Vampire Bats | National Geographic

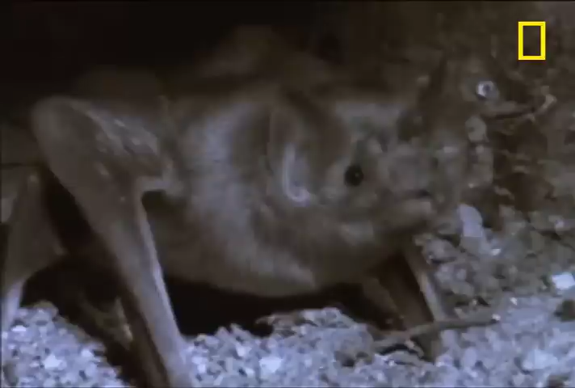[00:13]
You can practically hear these bats going, oh boy, oh boy. Better yet, the victim is asleep.
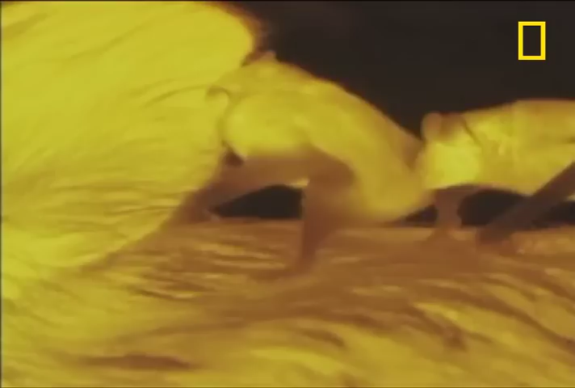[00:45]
Like two wildcatters fighting over a fresh oil strike, these bats battle over a particularly rich feeding spot.
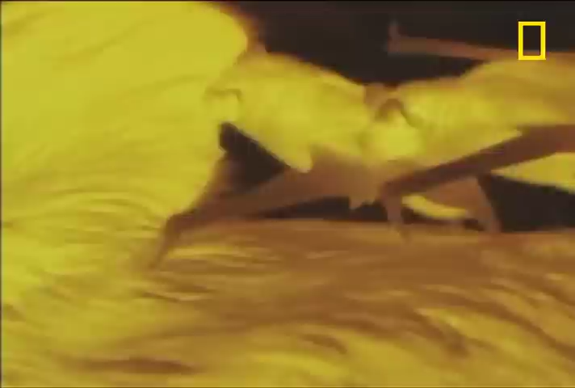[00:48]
Four vampire bats, one sleeping pig.
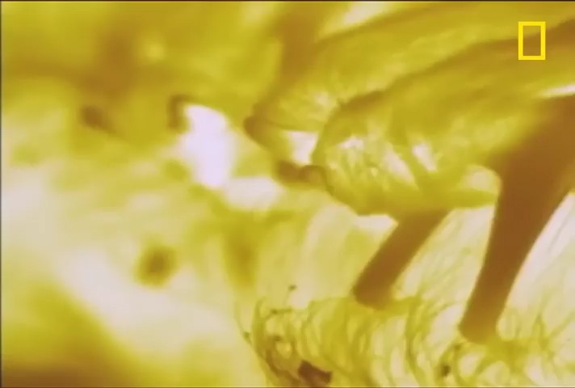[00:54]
Why doesn't the pig wake up?
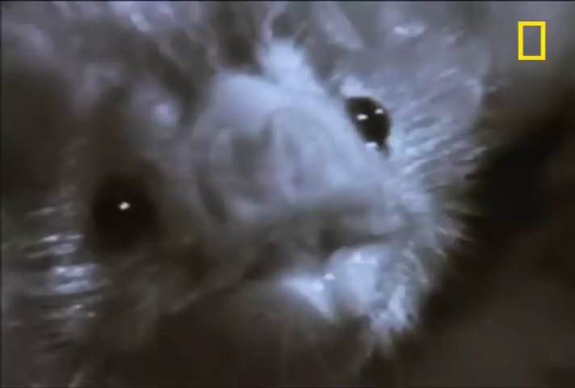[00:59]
Because the bat's teeth are razor sharp and cut painlessly.
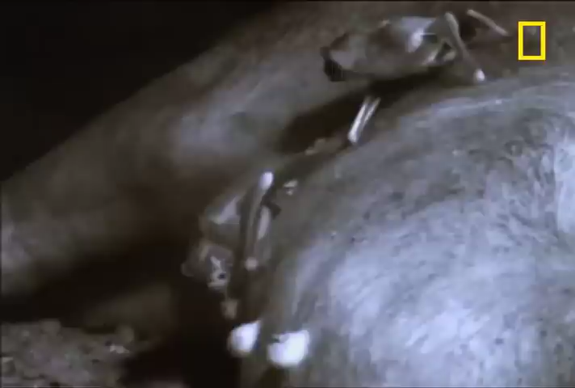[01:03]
The bats can sip to their heart's content, with the pig none the wiser.